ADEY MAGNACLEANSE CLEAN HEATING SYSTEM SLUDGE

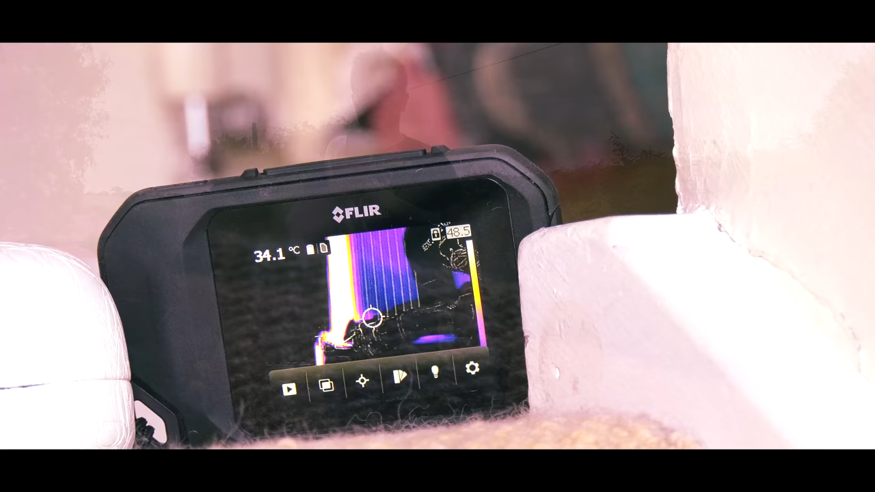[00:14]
On screen: spot 34.1°C
I've also got my FLIR thermal imaging camera as well.
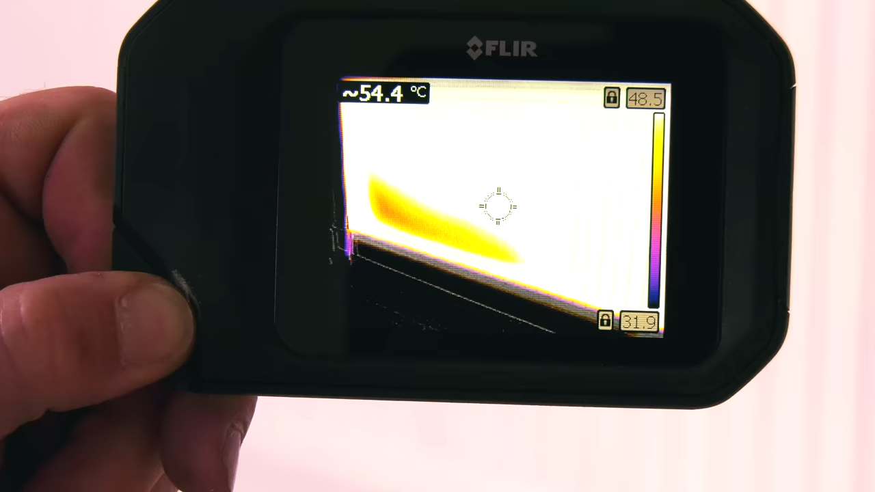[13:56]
On screen: spot 54.4°C
I don't know if you can see there, but we've definitely got a patch kind of here.
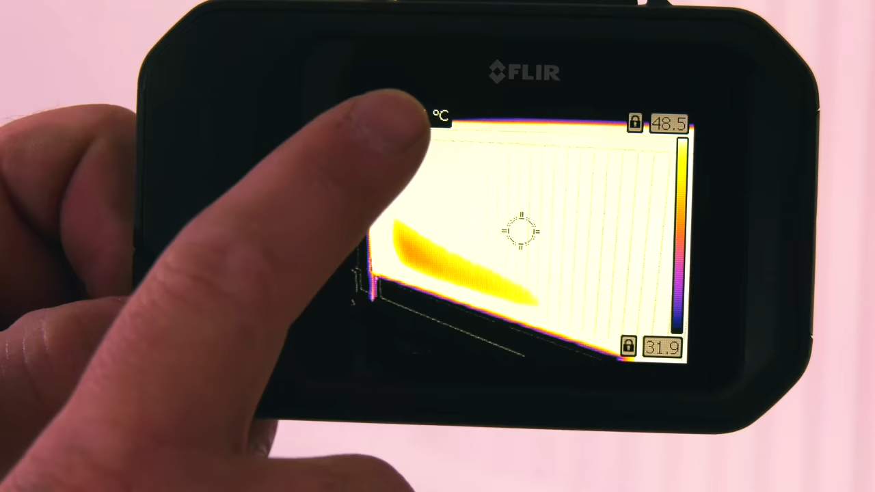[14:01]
On screen: scale top 48.5°C, scale bottom 31.9°C
Our flow's coming in, it's going up to the top and across, but it's not heating all the way along the bottom here. So we know that we've got a little bit of a problem here.
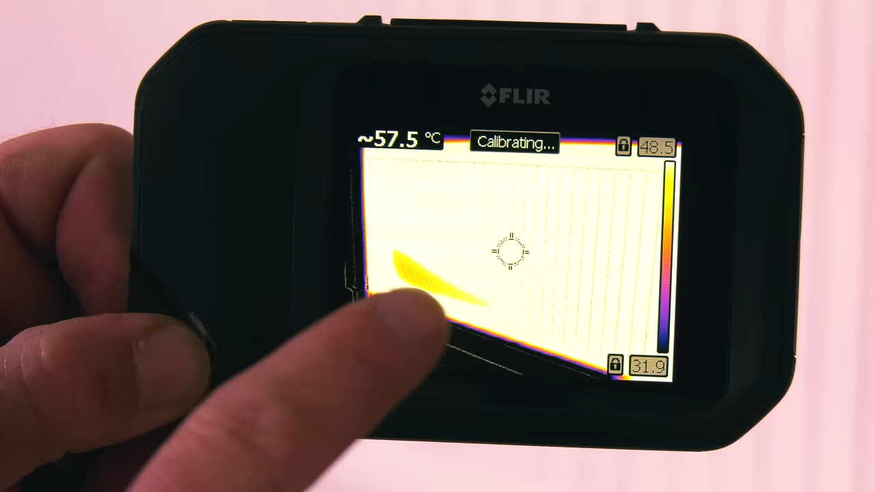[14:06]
Hopefully we'll be able to get this out. So like I said, we've got our SDS drill here with our little specialist AD agitator on here.
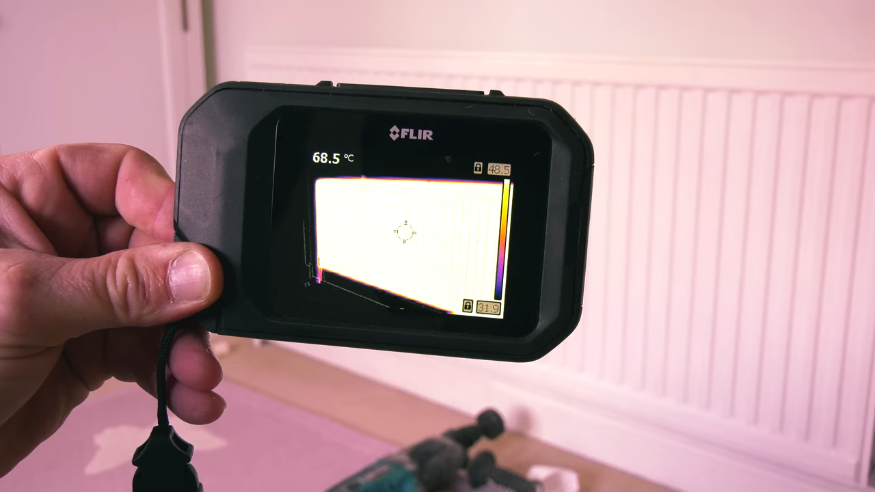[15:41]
On screen: spot 68.5°C
That is 100% baking hot, that is going really well now.
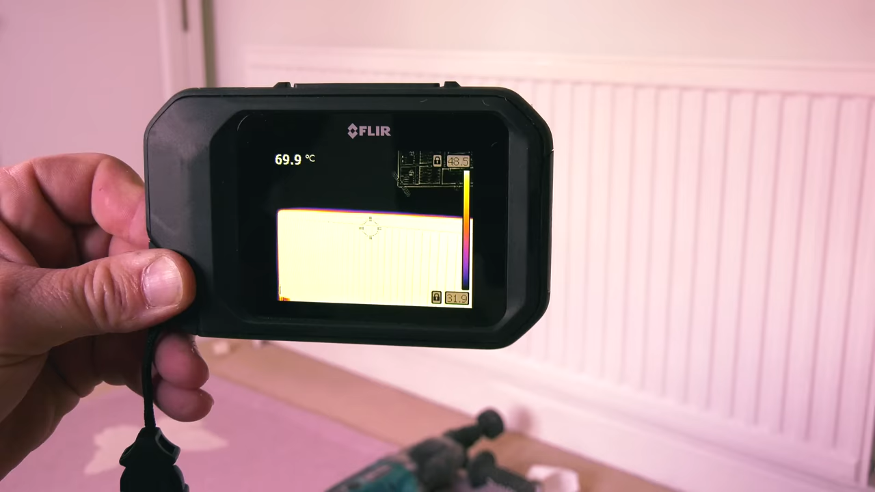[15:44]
On screen: spot 69.9°C
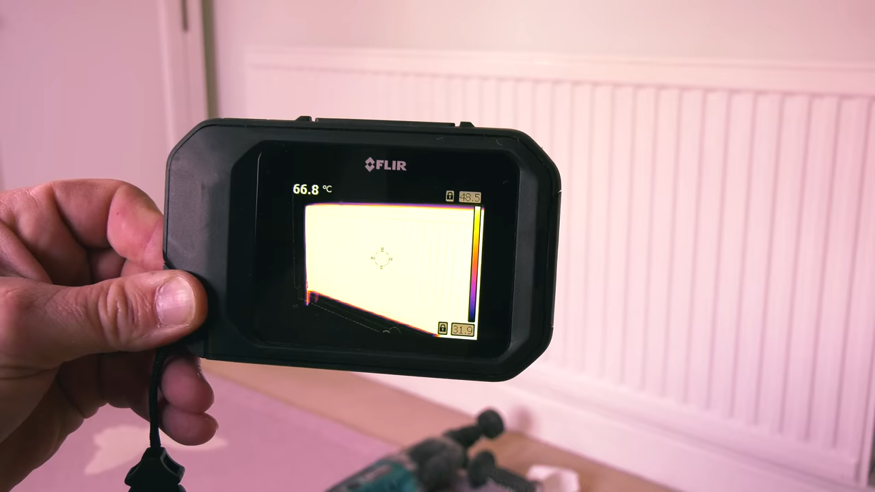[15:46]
On screen: spot 66.8°C
Look how white all that is. White hot radiator.